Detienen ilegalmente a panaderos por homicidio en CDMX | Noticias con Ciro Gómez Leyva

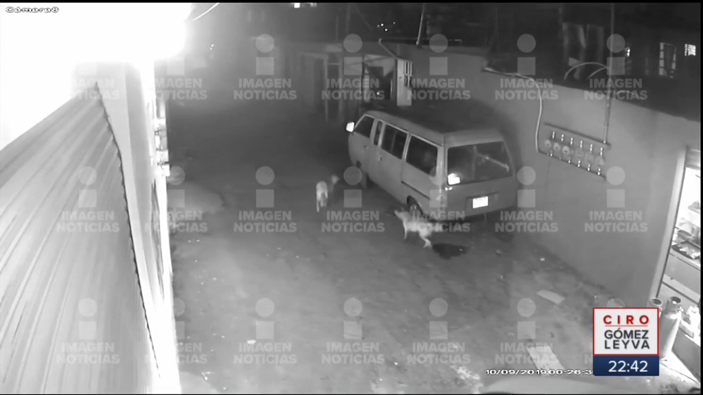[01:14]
Cámaras de seguridad ubicadas en la calle Camino Real a Xochimilco, en la colonia Dolores Tlali, en Tlalpan, muestran el despliegue del operativo.
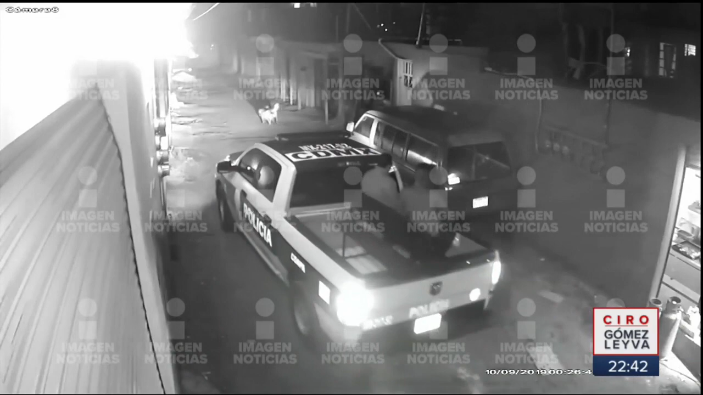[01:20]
Music Eran las 12 de la noche con 26 minutos,
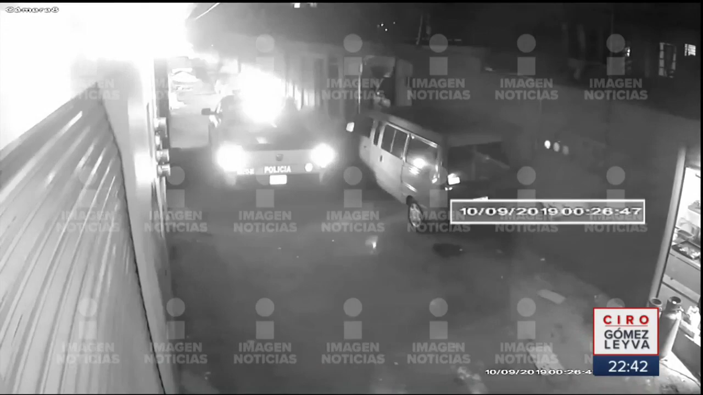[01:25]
una de las camionetas de la policía capitalina ingresa a la calle,
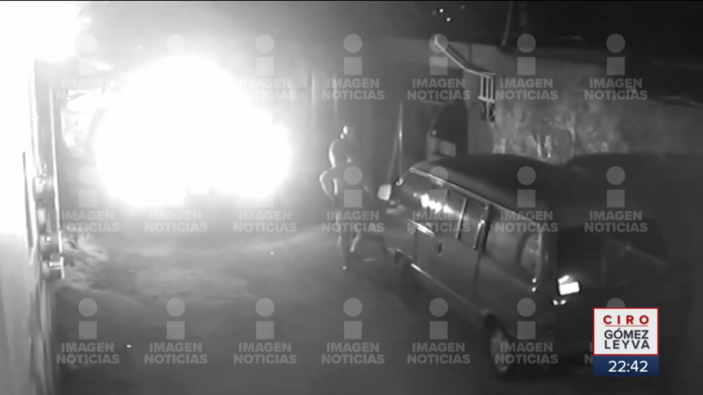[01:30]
cinco agentes descienden e inspeccionan el área, la camioneta se echa de reversa.
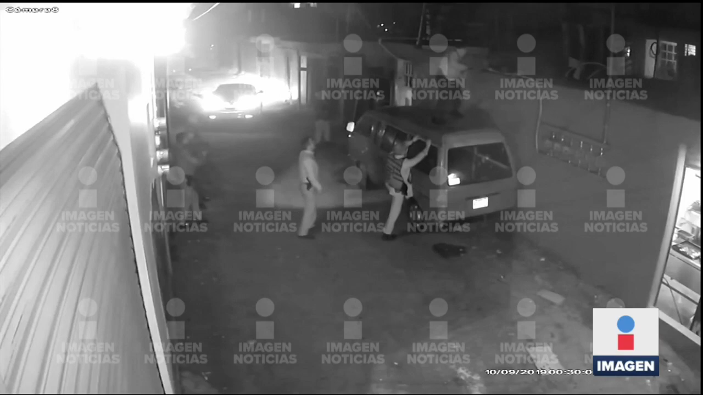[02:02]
Uno de los agentes sube al techo de una camioneta propiedad de la familia Esquivel y desde ahí apunta con un arma a Gerardo Esquivel, joven de 22 años que se encontraba en casa acompañado por su esposa, una mujer con cinco meses de embarazo. Otro de los agentes sube y también apunta con un arma hacia Gerardo. Él cierra la puerta. Los dos agentes rompen la malla protectora para ingresar al domicilio.
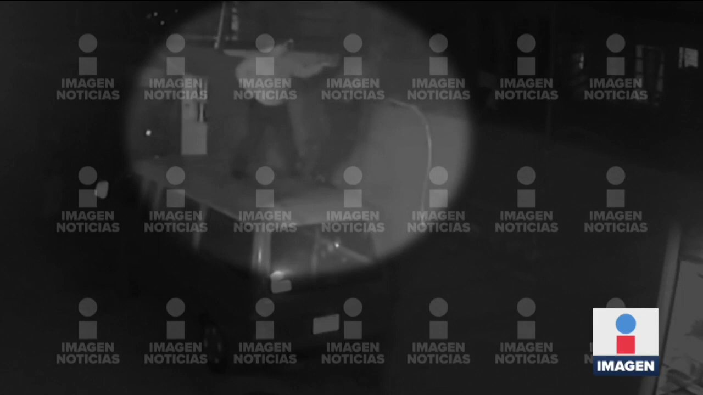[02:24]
Se suma otro más. A una cuadra del lugar se encontraban los padres de Gerardo.
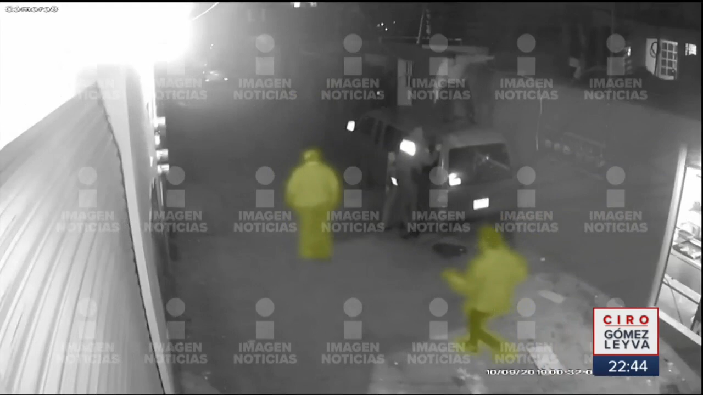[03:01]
Al explicarles que se trataba de su domicilio, los policías apuntaron con sus armas contra él y su sobrino. Los ponen contra la pared con las manos en alto. Ellos no se resisten. Segundos después llegan al lugar tres de sus familiares. En ese momento aparece Gerardo Esquivel. Sale custodiado por dos policías, esposado y semidesnudo.
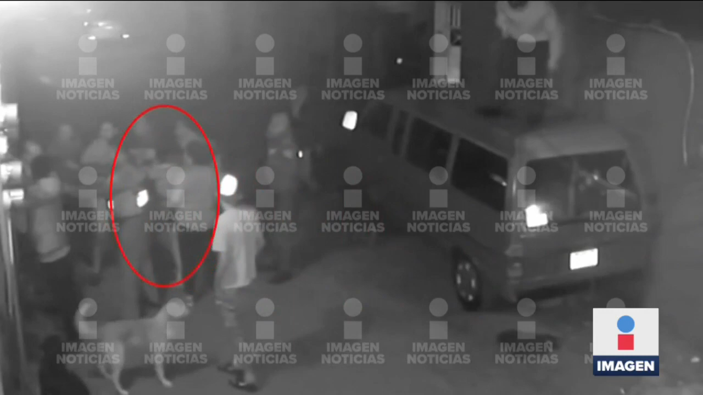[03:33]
Su madre se acerca y uno de los agentes la toma del cabello y la azota contra la camioneta. Después la empuja al interior de su domicilio. Hace lo mismo con la tía de Gerardo. Se llevan detenidos a los tres hombres.